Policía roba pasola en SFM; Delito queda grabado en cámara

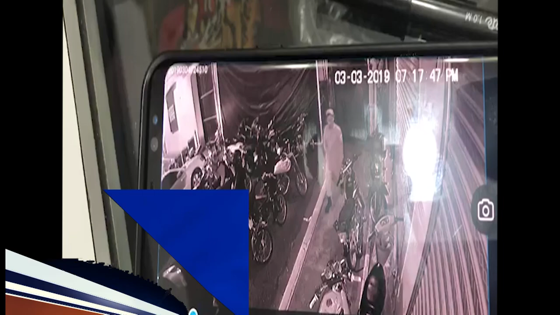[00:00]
En cámara quedó grabado el momento en que un miembro de la Policía Nacional con asiento en esta
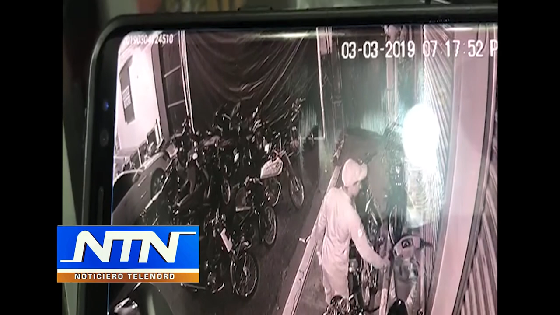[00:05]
ciudad de San Francisco de Macorís robó una pasola.
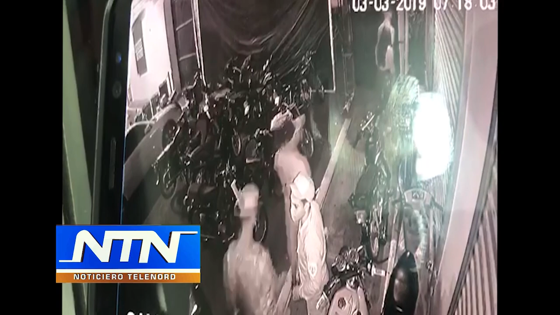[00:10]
En las imágenes se observa cómo el uniformado que se presume está en la zona para garantizar el orden. En vez de ello, busca la forma de hurtar la pasola,
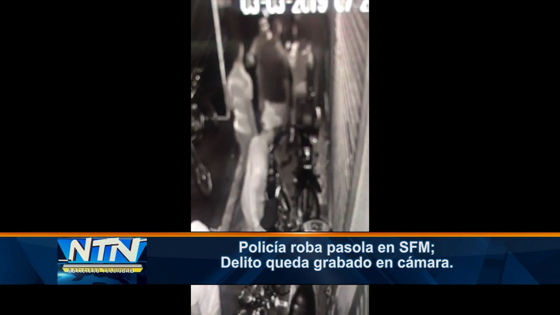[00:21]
sin percatarse de que el delito estaba siendo grabado por una cámara de seguridad. Se presume el hecho ocurrió el pasado domingo en las afueras de una cueva carnavalesca en esta ciudad.
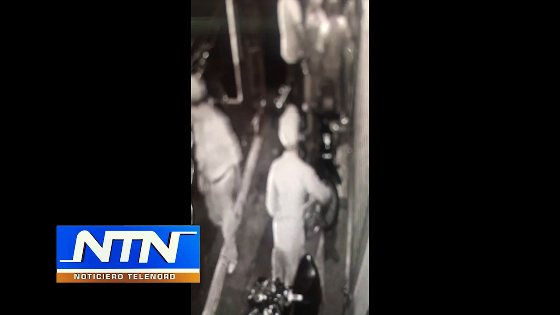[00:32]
Y aunque en el video se observa de forma clara la cara del policía, se desconoce si ya ha sido identificado y detenido por la entidad a la que pertenece.